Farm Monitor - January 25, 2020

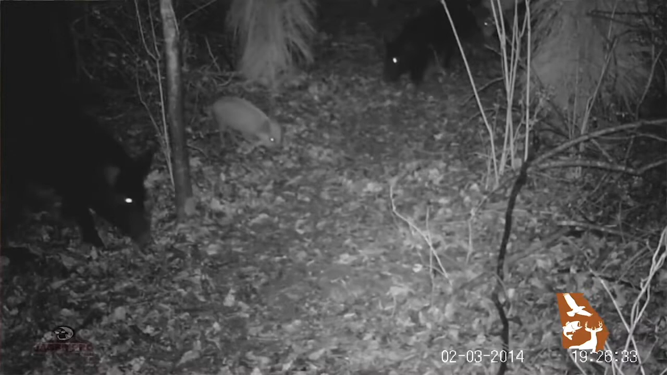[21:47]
Despite no closed season and no bag limits, the feral hog population in the southeastern United States has exploded over the last 40 years.
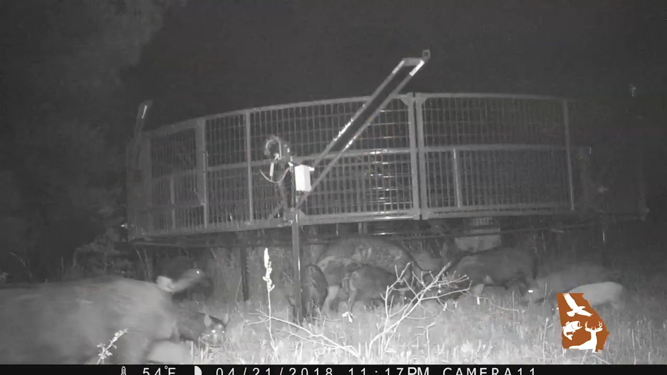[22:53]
And these are remotely triggered traps that allow us to get the entire group, the entire family group of pigs into the trap at the same time.
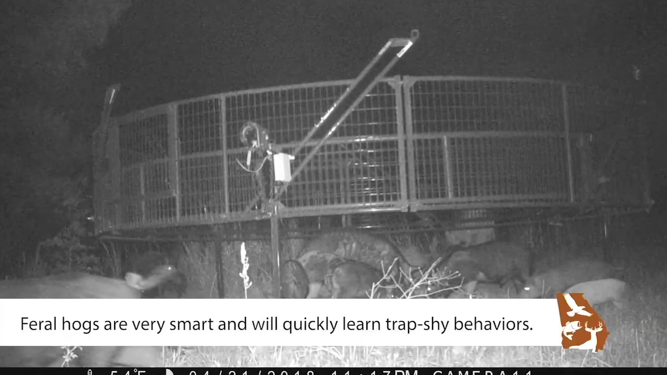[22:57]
And we leave no educated pigs out on the landscape.